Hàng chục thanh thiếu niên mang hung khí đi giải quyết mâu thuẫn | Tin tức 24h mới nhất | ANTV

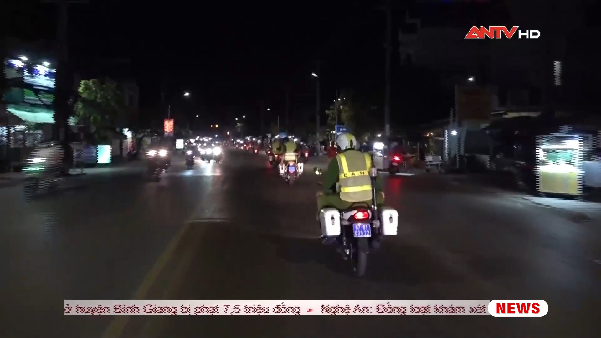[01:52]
Lực lượng công an thành phố cũng tăng cường tuần tra kiểm soát trên các tuyến địa bàn tiêm ẩn nguy cơ mất an ninh trật tự,
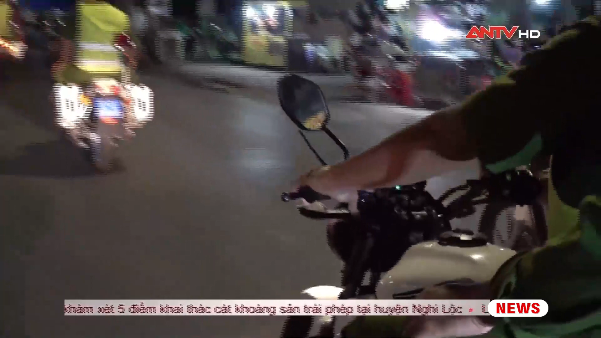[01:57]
đặc biệt tập trung phát hiện, nhắc nhở, xử lý nghiêm các trường hợp thanh thiếu niên hư hỏng,